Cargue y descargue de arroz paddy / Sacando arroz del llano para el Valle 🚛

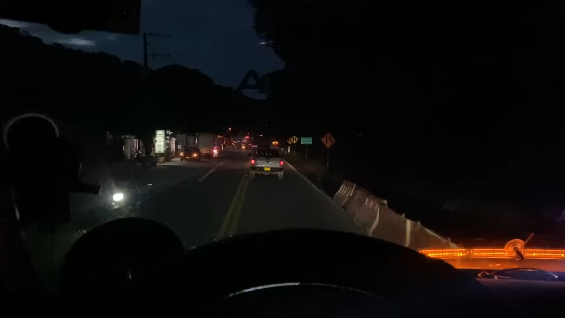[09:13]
Y bueno, vamos aquí ya saliendo de Agua Azul Casanare. Aquí vamos por la vía que va hacia Sogamoso, o sea, hacia el departamento de Boyacá. Pero por temas de infraestructura vial,
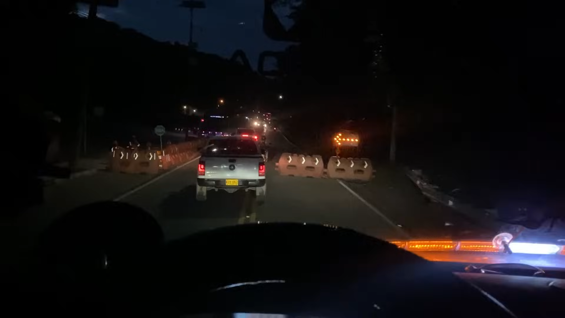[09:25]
o sea, no hay paso, está cerrada esa vía hacia Sogamoso. Mira, ahí lo pueden ver en el letrero, perdón.
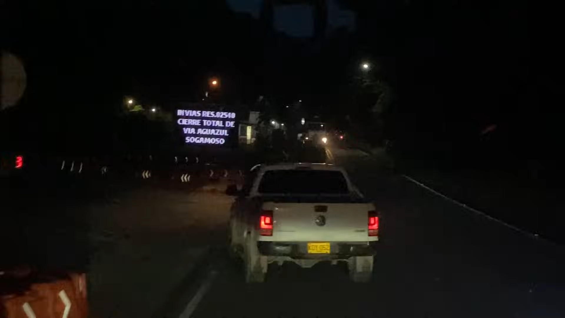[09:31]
En vías de solución, mire. Sector Puente Los Grillos y Chorro Blanco.
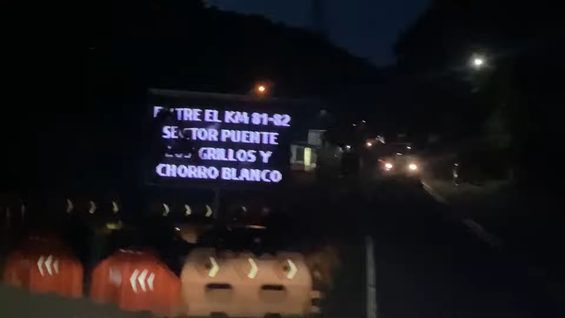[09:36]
No hay paso de Agua Azul hacia Sogamoso.
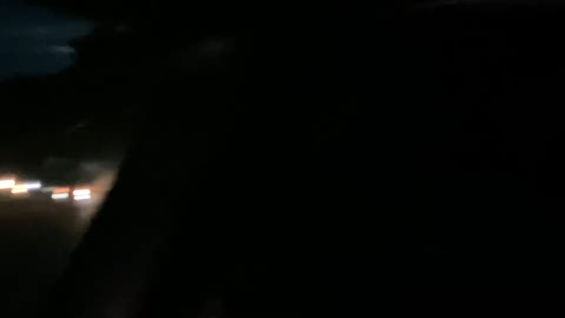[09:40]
Así que toca coger el desvío de Yopal hacia Villavicencio. Y de Villavicencio, pues, respectivamente a Bogotá.
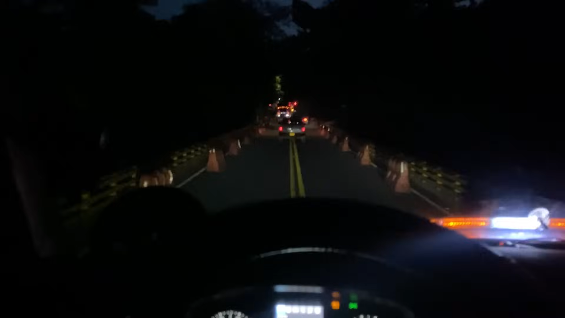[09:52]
Entonces, nada, parceros, ya iniciamos camino, gracias a Dios. Aquí vamos. Y bueno, a ver. ahí vamos a darle con moral toda la noche, a ver si alcanzamos a llegar a Bogotá. Ah, les cuento, miren, la camarita de ahí es la camarita de la parte trasera del tráiler,
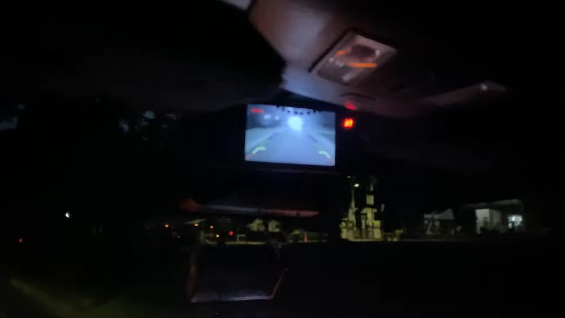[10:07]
y la de acá es la de la cámara, pues es un radio, pero lo tengo también activado como cámara
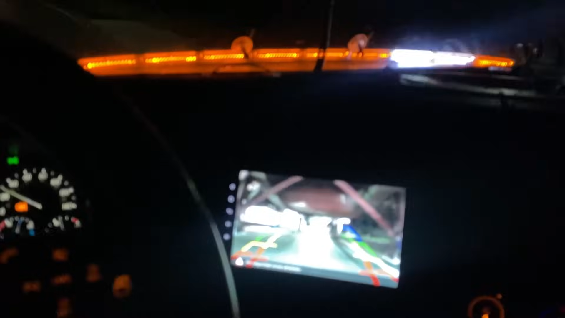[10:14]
atrás del cabezote, por la parte de abajo, o sea, me permite vigilar lo que es la barriga del tráiler. Son muy útiles en Buenaventura cuando se está haciendo filas,
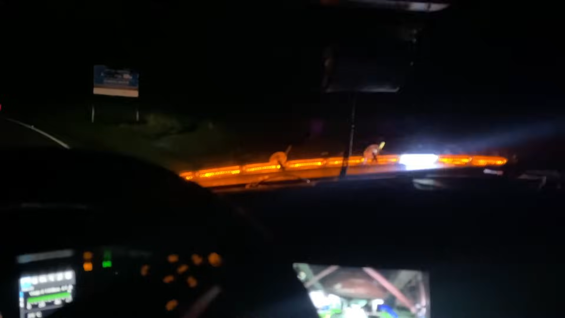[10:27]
ahí está vigilando todo en todo momento, para que no lo vayan a robar. Y bueno, miren, como lo pueden ver, esta vía está llena de parisigas,
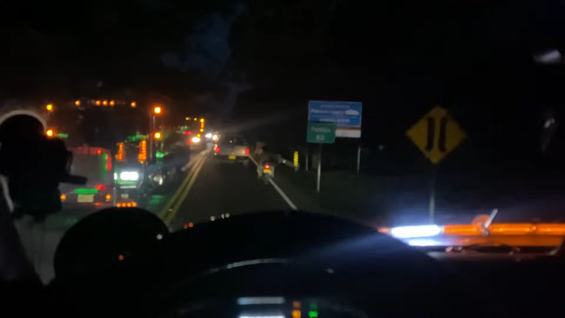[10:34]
aquí está parisiga largo, que es aquí el de Agua Azul, y allí más allá hay otro largo,
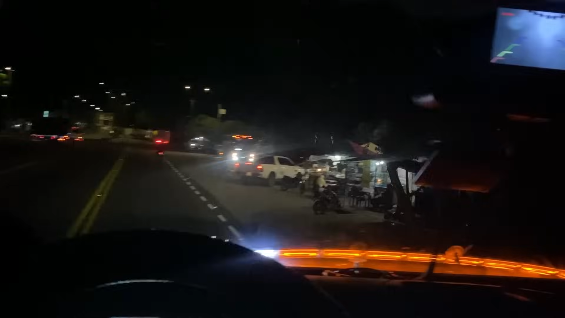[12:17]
Bueno, aquí es como donde paran todos los buses a recoger y dar pasajeros, miren. La entrada creo que principal de Monterrey.
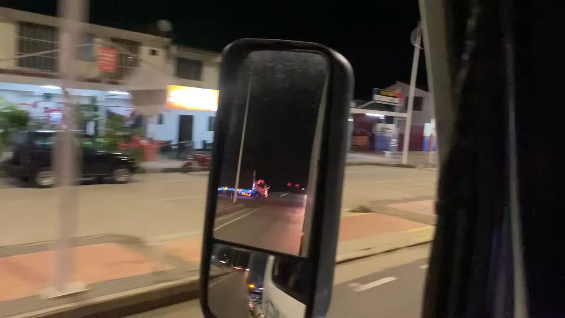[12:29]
Y aquí su letrerito bien bonito, miren. Monterrey Casanare.
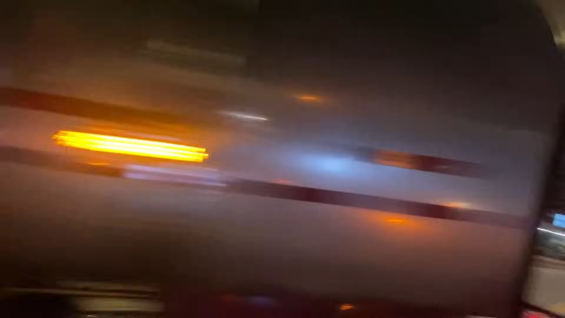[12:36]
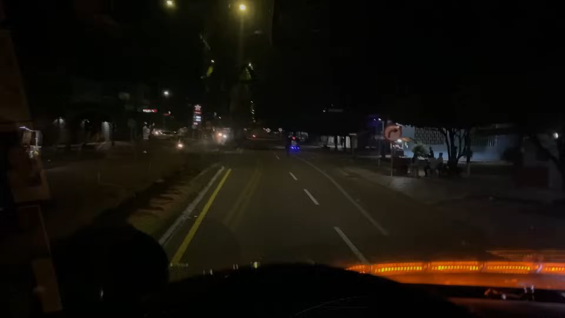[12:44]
Bueno, parceros, a la hora Villanueva Casanare.
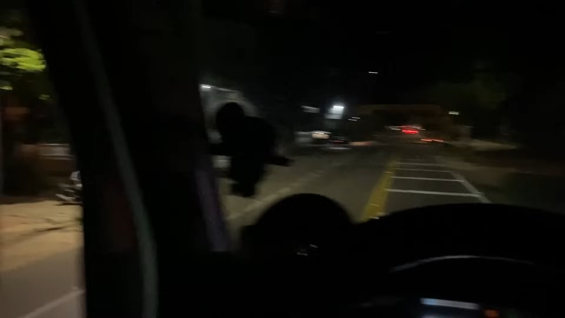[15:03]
Y aquí vamos pasando uno de los pueblitos llaneros que tiene el departamento de Cundinamarca. Creo que solo son dos pueblitos que tiene
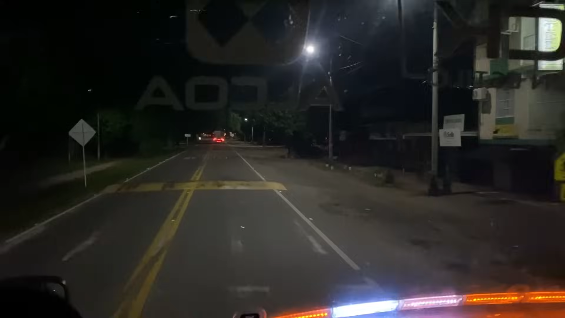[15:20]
Cundinamarca en el llano, que son Medina y Parate Bueno. En este caso vamos cruzando Parate Bueno. Es el departamento de Cundinamarca, entonces sí, Cundinamarca también tiene llano.
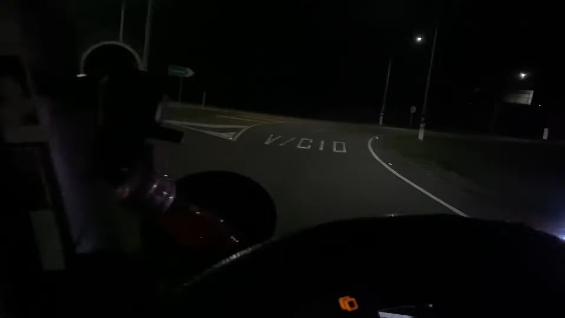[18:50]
Aquí estamos hacia Villavicencio. Cumaral y Villavicencio.
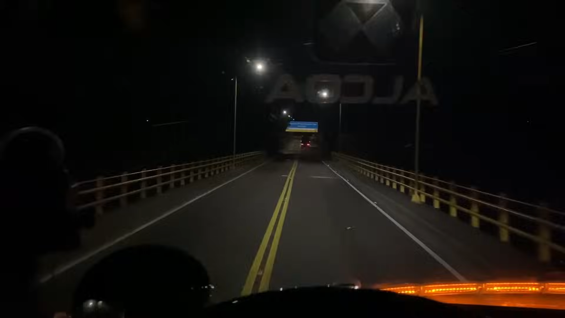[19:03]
No, amigos, en este momento vamos a... llegando aquí a la entrada de Villavicencio, mira, oficialmente ya estamos en Villavicencio. Lástima, pues la hora se va a pasar de noche para que duerma un poco la ciudad, pero bueno, en estos días vuelvo y les muestro con más calma. Pues a la hora, entrando a Villavicencio. Bueno, parceros, nos cogió un parecilla larguito.